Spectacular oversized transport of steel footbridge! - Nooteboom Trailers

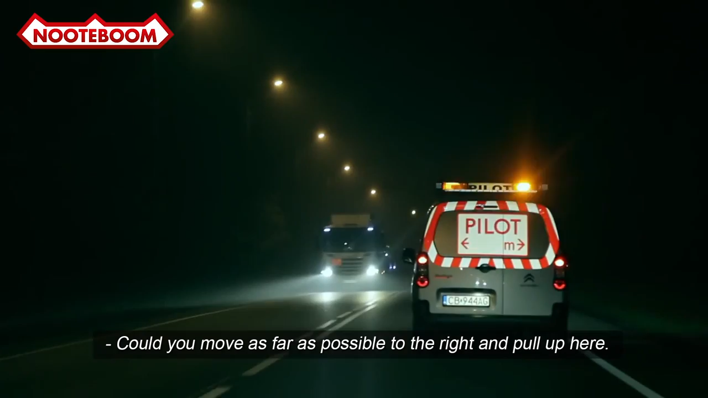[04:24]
Jeden zestaw mamy 6,5 metra szeroko, także nie idź mi tam dalej.
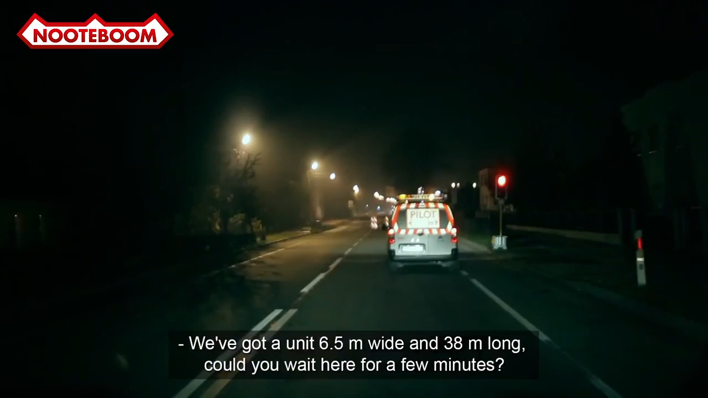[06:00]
Przejeżdżam wahadło, światła. Dobra, możemy jechać?